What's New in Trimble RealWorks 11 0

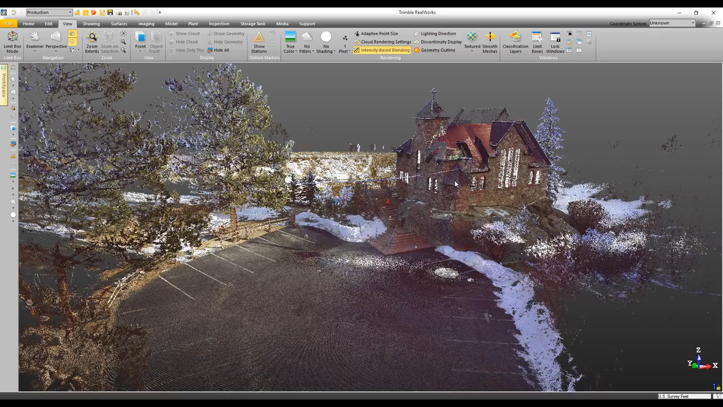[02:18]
Now here you can see the point cloud looks pretty good, but there's no shading.
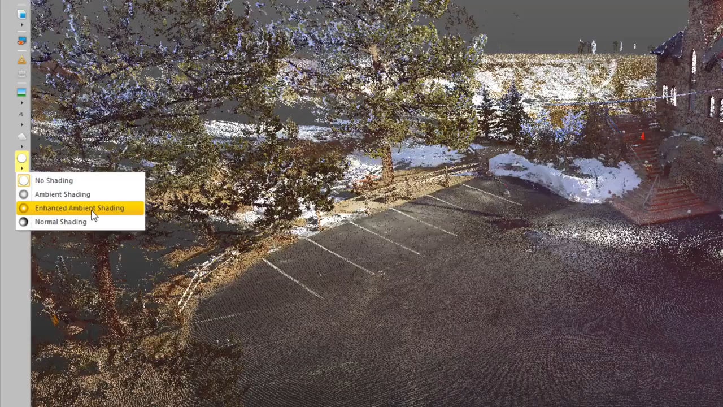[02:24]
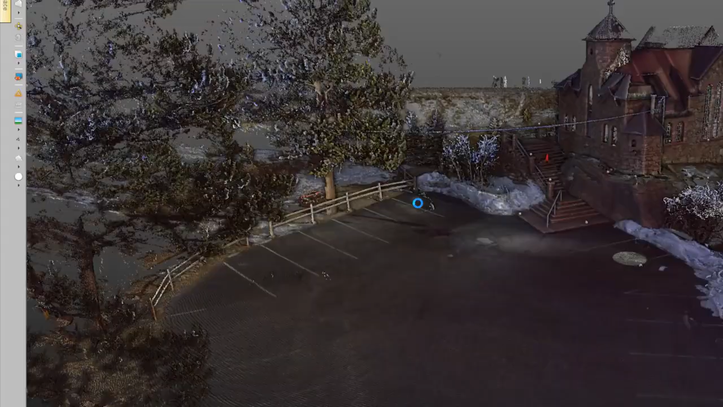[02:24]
What we've added is something called enhanced ambient shading, and you can see it gives it a lot more depth and kind of a realistic view.
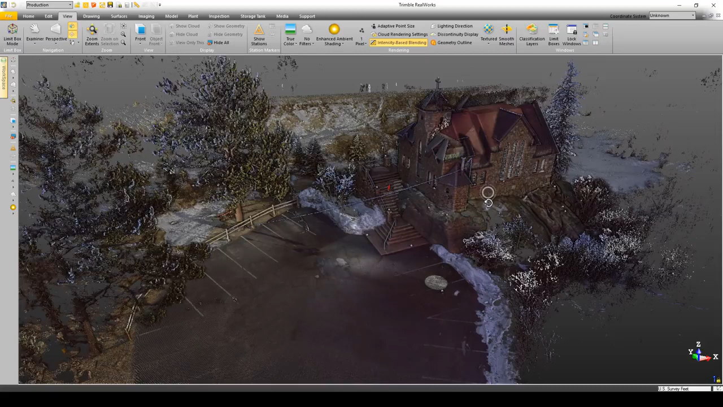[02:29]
Now for areas where you may not have as many points,
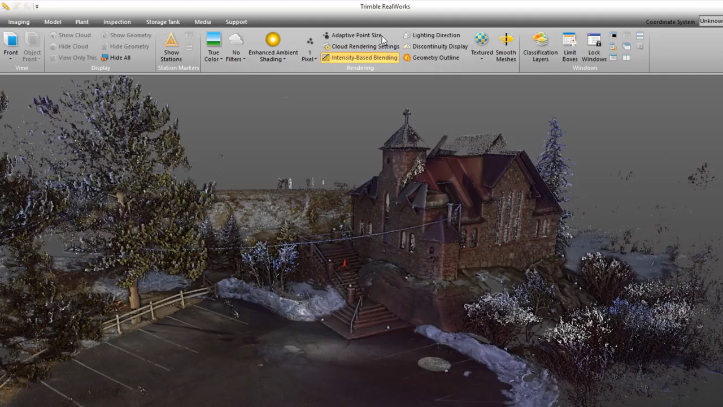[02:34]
we've also under the view tab added something called adaptive pixel size, which kind of fills in these areas like you see here.
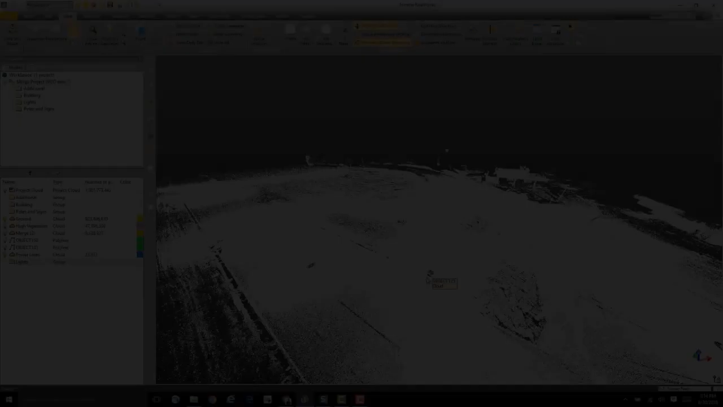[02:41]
Another thing that's nice about the enhanced ambient shading is it also works on points that may not have any RGB or intensity values.
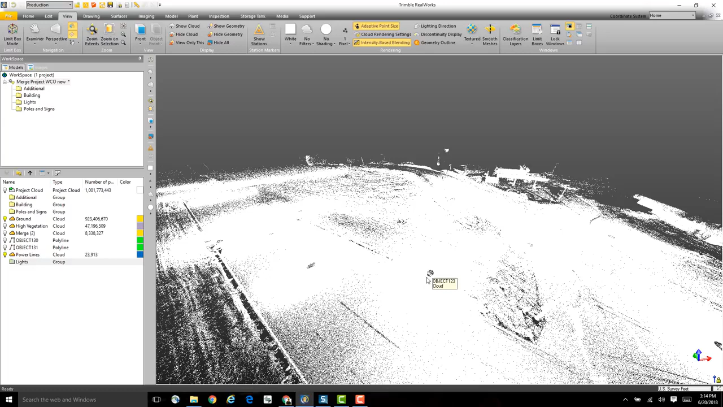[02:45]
So you can see turning it on here gives it a lot more depth and a better understanding of the scene.
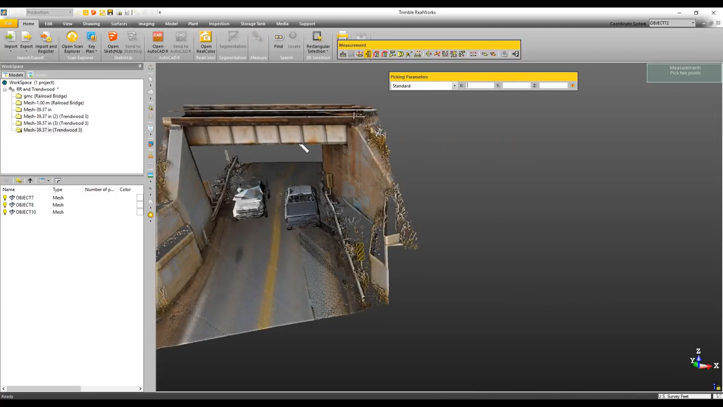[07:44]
For example here, I'm using the measurement tool to create a measurement along a vertical axis to give me a clearance under this bridge.